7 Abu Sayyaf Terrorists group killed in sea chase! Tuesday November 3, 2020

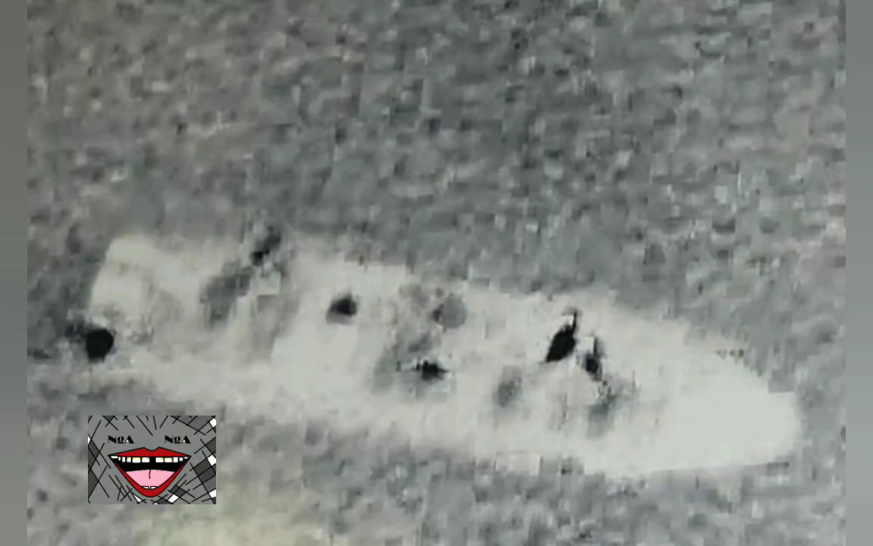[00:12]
The firefight between the military and Abu Sayyaf reportedly lasted 25 minutes and resulted in the sinking of the boat used by ASG. About seven suspected members of Philippine armed group Abu Sayyaf Group ASG have been killed following an encounter at sea with the military in the country's southern province of Sulu.